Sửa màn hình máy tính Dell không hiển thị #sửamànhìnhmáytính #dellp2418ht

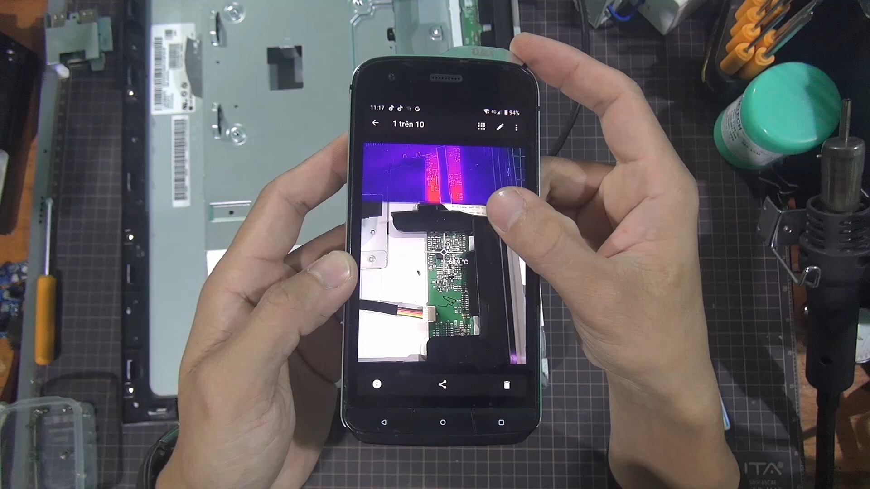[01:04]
đây các bạn nhìn nó lóng ở đây này nó là một con ic nhỏ ở dưới này mình zoom lên cho bạn xem ra lúc đầu thì mình cũng tháo các phần tấm nguồn và tấm liêu
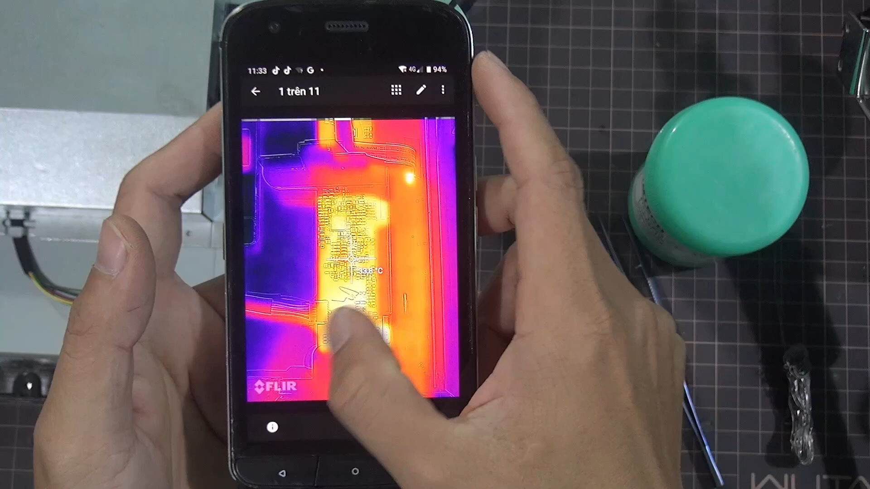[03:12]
giờ nó sáng ổn định đèo nhé không như lúc nãy là sáng 1 điểm này bây giờ sáng ổn định đèo nó chỉ là 33 độ thôi nhé lúc nãy là 68 độ bây giờ 33 độ thôi